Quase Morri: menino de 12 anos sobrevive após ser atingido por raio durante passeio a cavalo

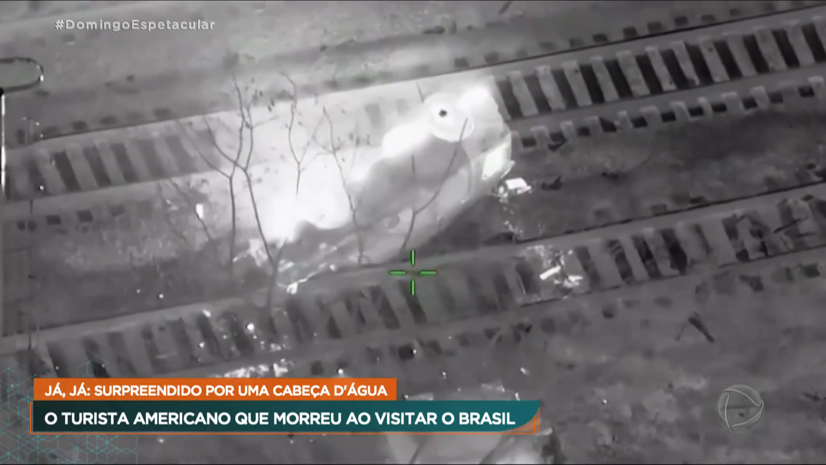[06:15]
Os policiais chegam, precisam agir rápido porque um trem se aproxima.
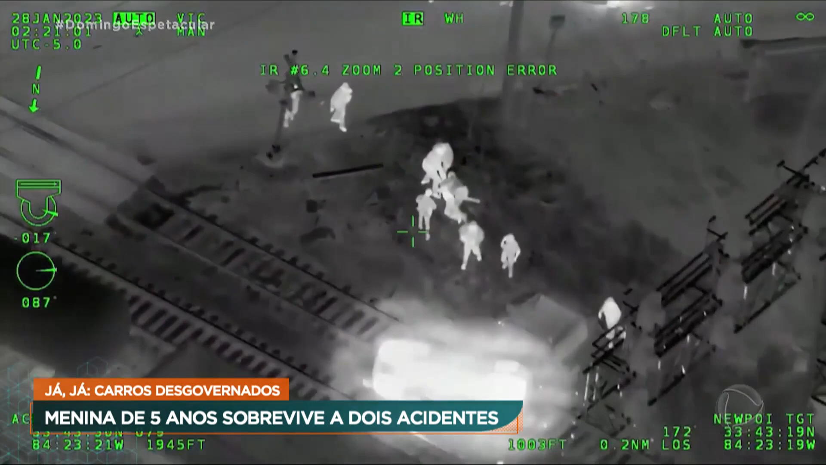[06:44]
O motorista é arrancado pela janela. Em seguida, o trem atinge o carro em cheio. Nem o piloto do helicóptero acredita que os colegas conseguiram escapar. O suspeito foi salvo sem ferimentos e preso em seguida.